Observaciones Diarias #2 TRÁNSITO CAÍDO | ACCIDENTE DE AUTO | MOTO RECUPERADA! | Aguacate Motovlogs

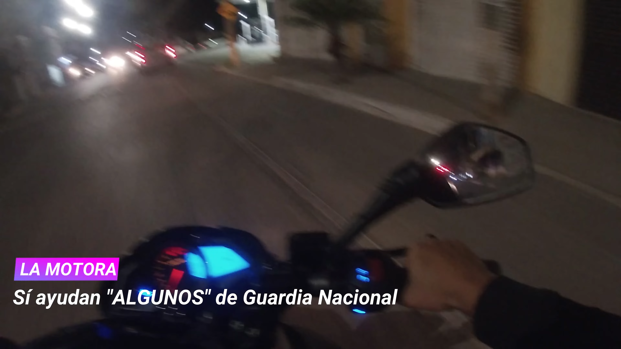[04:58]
Ahí pueden observar que estemos en la Infonavit 1. Tú eres de estos lados, pues deja tu comentario, mi bro.
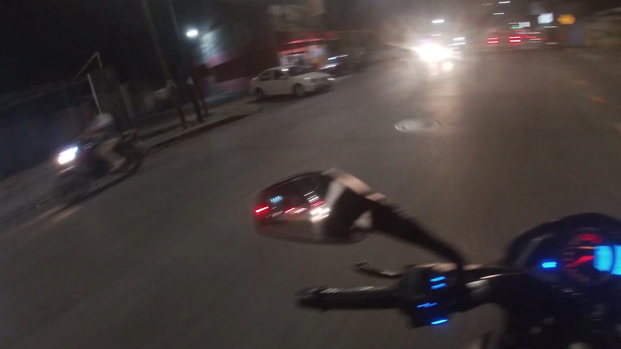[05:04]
Ahí pueden observar, chicos, que llevan una motora recuperada. Así que no todos son maldiciones y mentadas de madre para los chicos de Guardia Nacional, sino también un aplauso.